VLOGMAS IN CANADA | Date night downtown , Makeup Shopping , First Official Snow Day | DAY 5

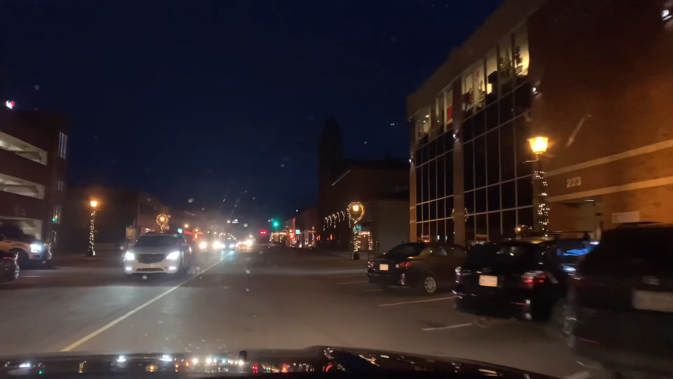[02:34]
y'all why are we in the town and nothing going on i don't know if it's because today is sunday but on the gps show traffic and there's no darn traffic i guess we gotta get out and walk would you get out and walk